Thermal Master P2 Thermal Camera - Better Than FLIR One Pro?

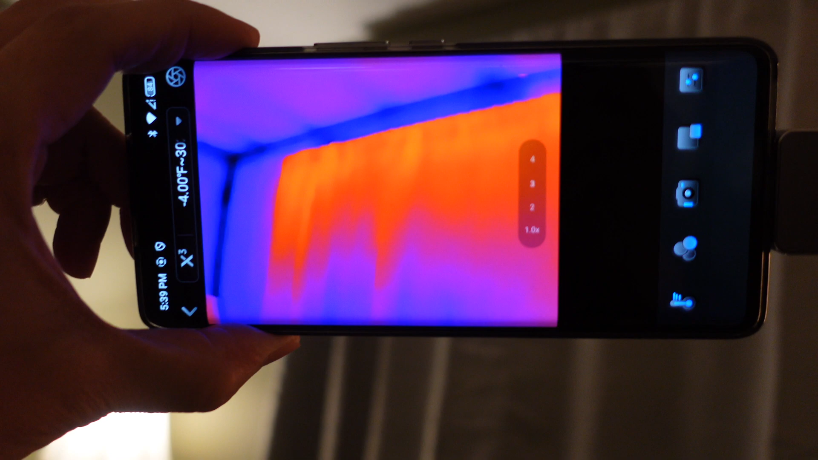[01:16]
Notably, the camera uses a USB-C port, but it is not compatible with iOS devices.
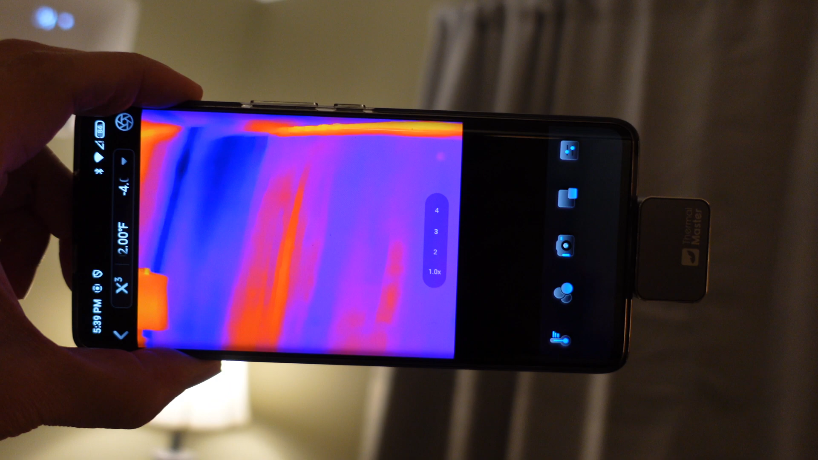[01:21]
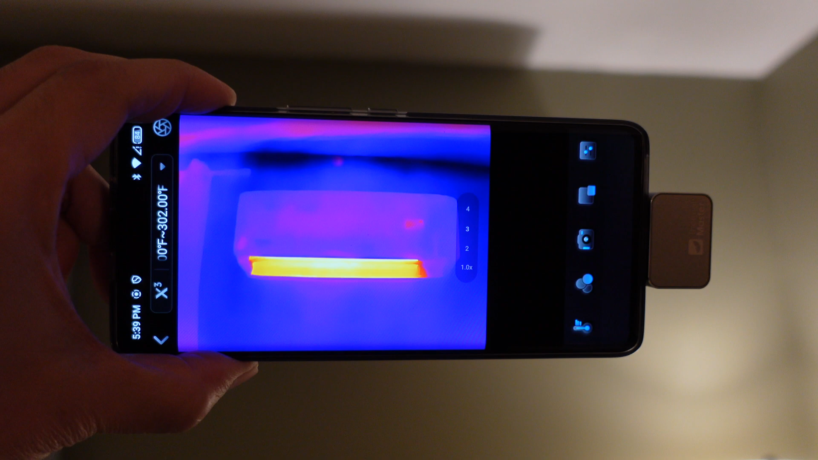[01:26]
Once connected, the app provides instant thermal imaging capabilities.
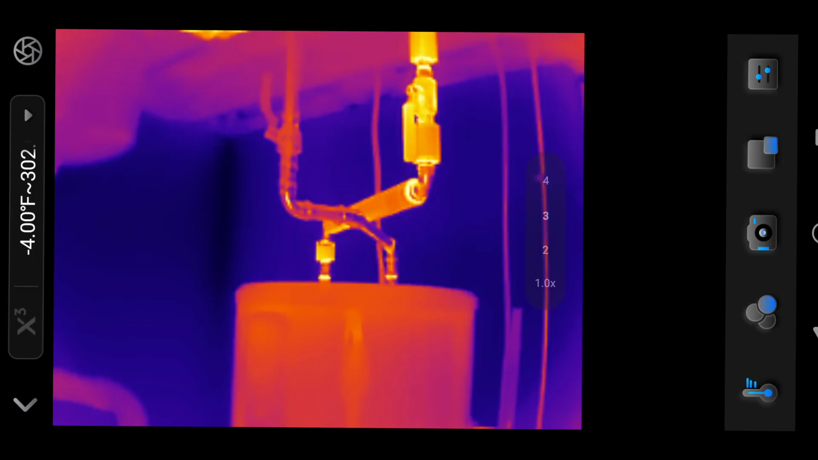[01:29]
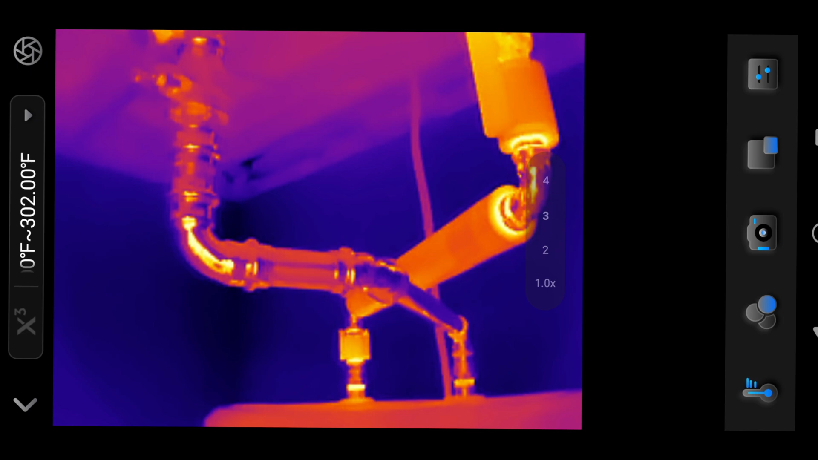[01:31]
On screen: scale top 302.00°F
The camera boasts a native resolution of 256 by 192 pixels, which can be enhanced through software to 512
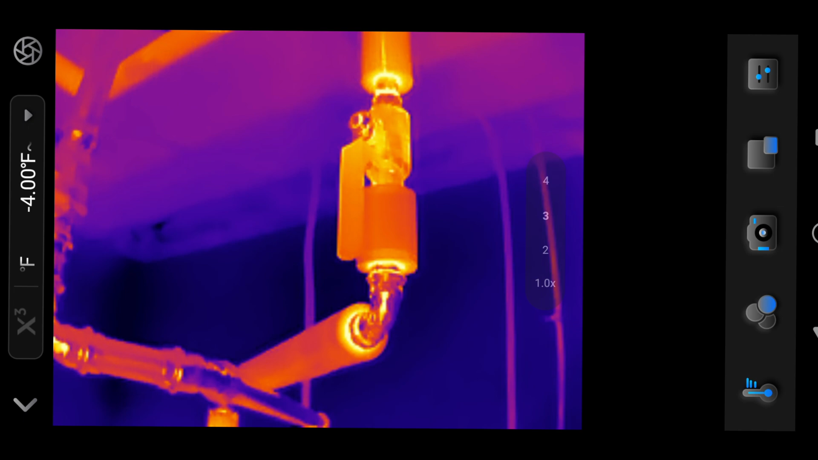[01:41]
by 384 pixels using the Razer XAI algorithm.
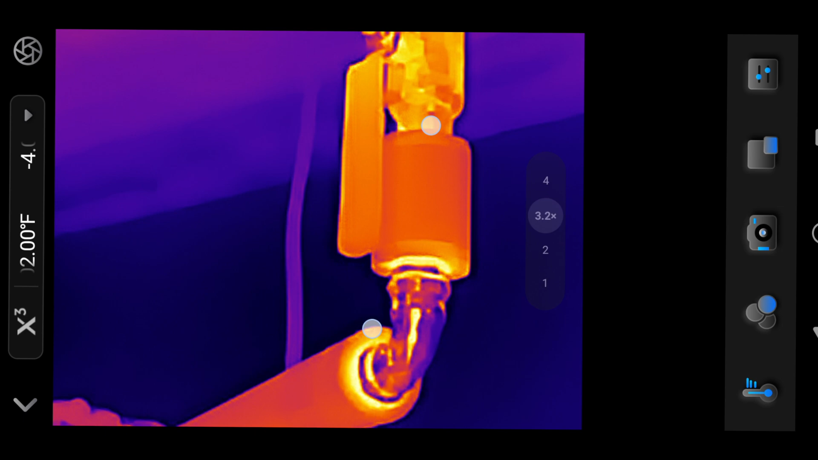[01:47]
While the enhancement improves sharpness, it creates a watercolor-like effect, making the images look less natural.
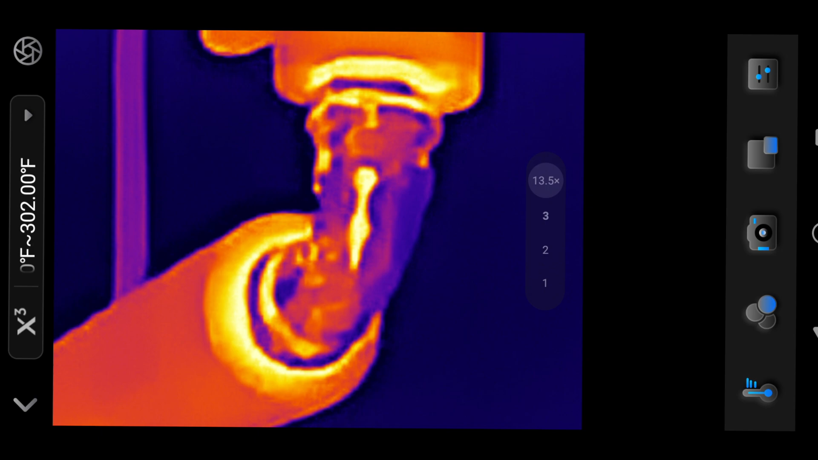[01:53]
Through its app, the P2 offers a wide range of options. Users can adjust the color palette to customize thermal maps,
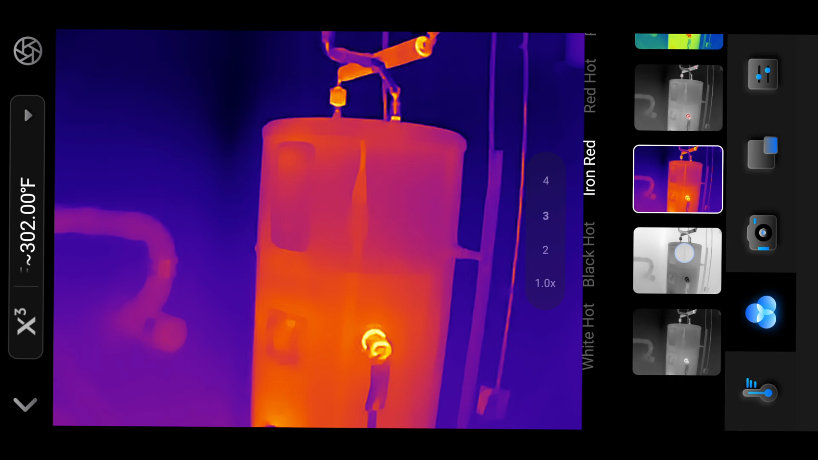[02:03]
and use tools such as temperature points, lines, and area measurements to better analyze heat data. Despite its strengths, the camera has limitations.
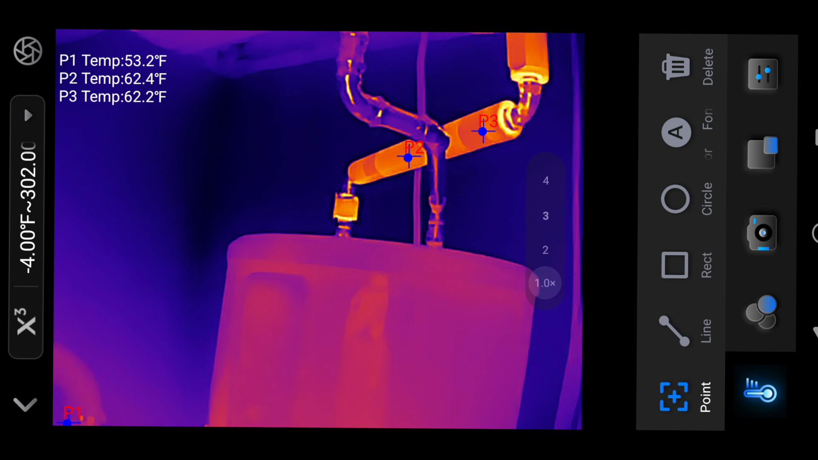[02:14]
The app leaves much to be desired.
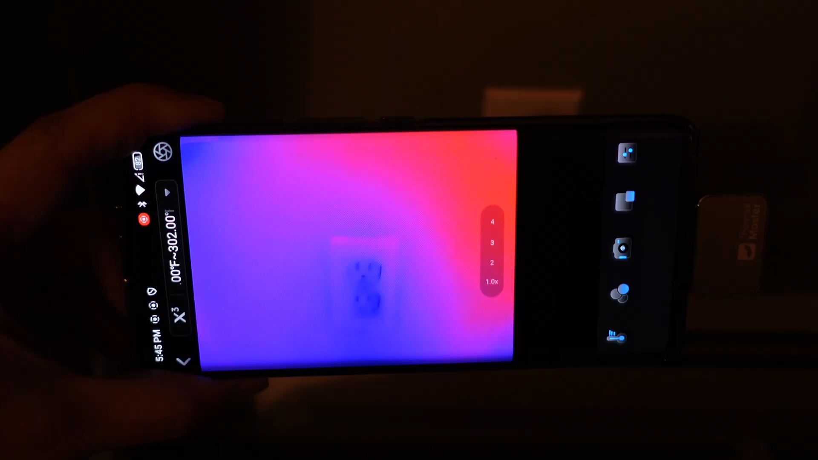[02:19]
Basic features like automatically tracking the hottest and coldest points in the thermal image are absent,
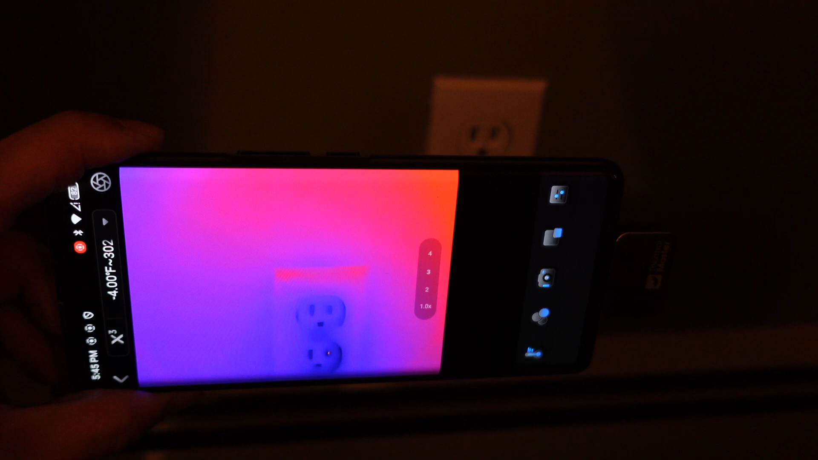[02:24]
forcing users to manually identify temperature extremes.
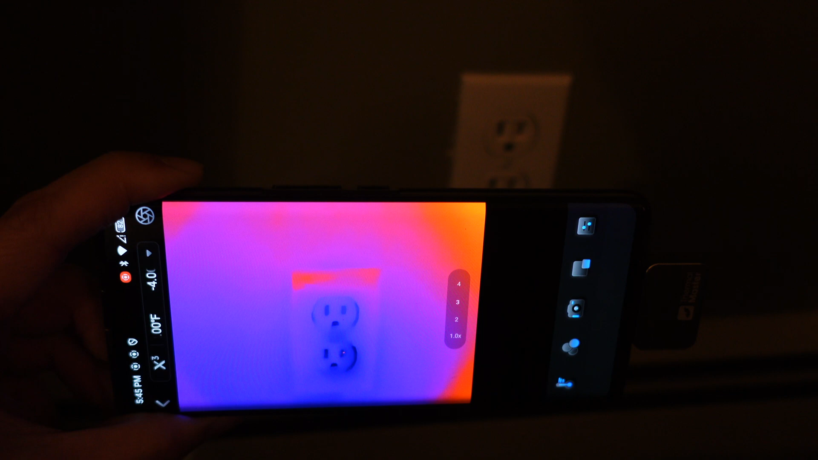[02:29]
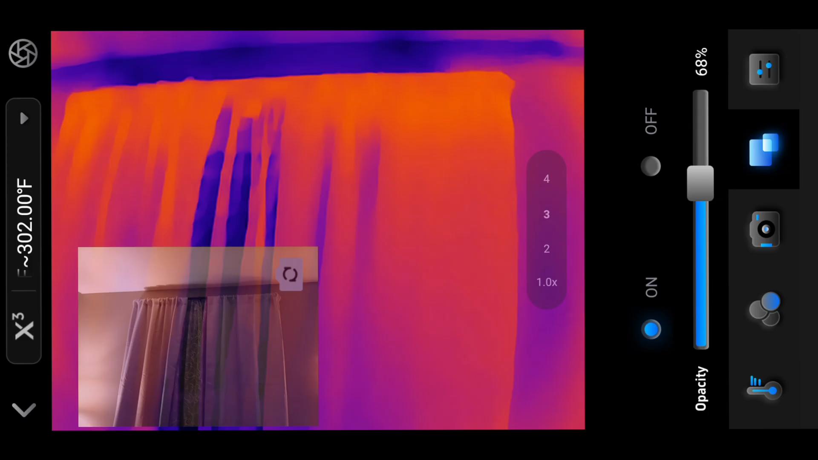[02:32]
Besides, the app's interface struggles with usability. Text fails to orient correctly in landscape mode.
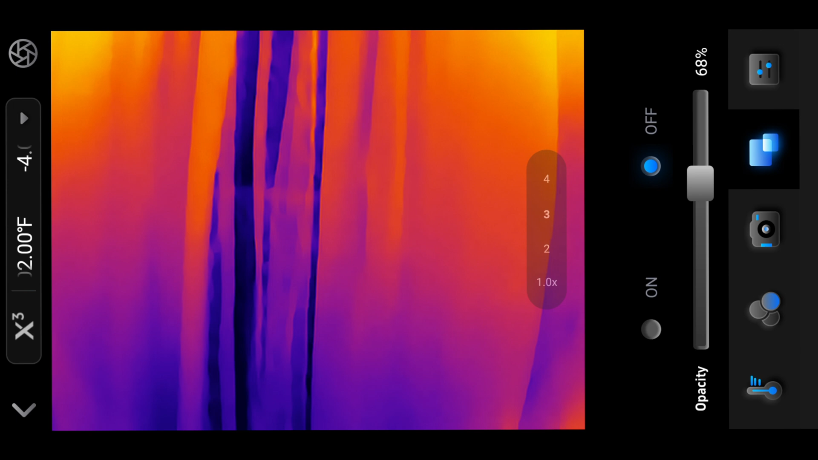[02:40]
Another inconvenience is the need to re-enable the temperature scale every time the app is launched. A setting that should ideally be persistent.
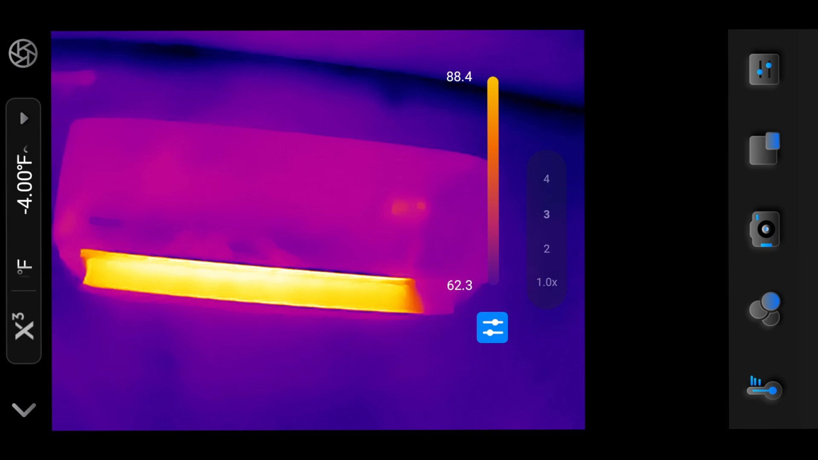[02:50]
The app also suffers from a recurring technical issue, where a frame freezes and becomes superimposed on the live thermal display.
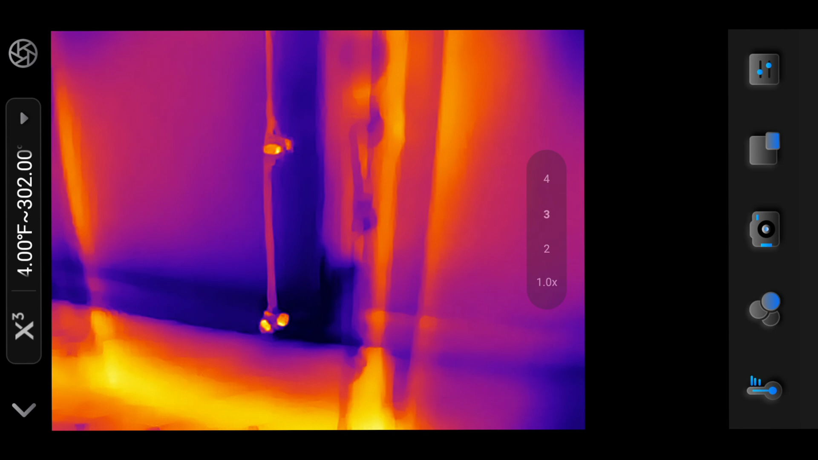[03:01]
This glitch does not resolve on its own, and I often have to tap on the calibrate button to fix it.
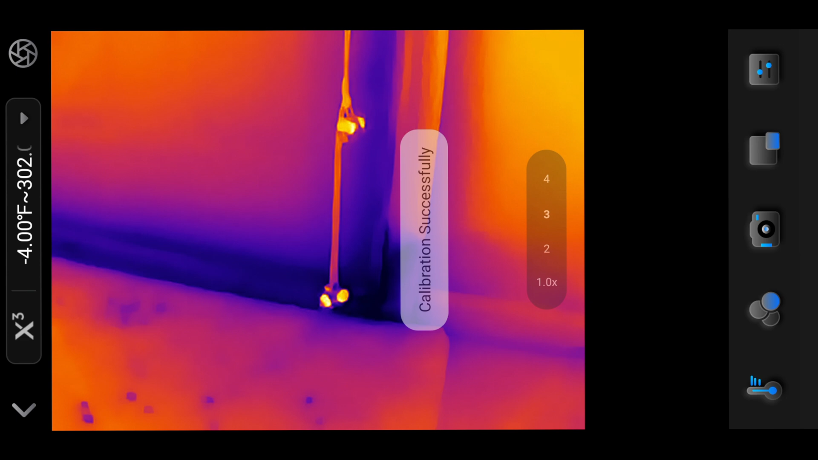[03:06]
When compared to the FLIR ONE PRO,